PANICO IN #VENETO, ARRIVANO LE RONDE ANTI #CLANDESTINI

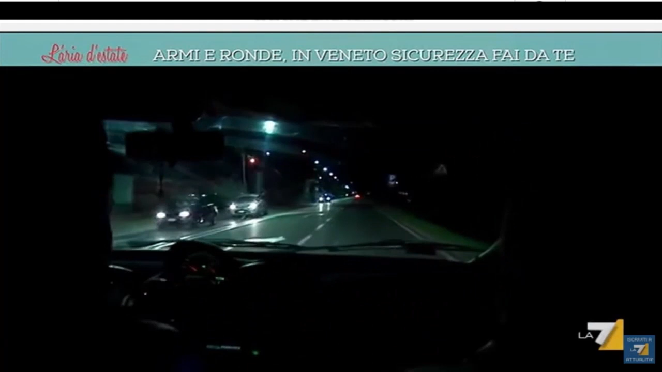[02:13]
È quasi mezzanotte. Inizia ora la nottata di ronda per le vie più degradate di Mestre.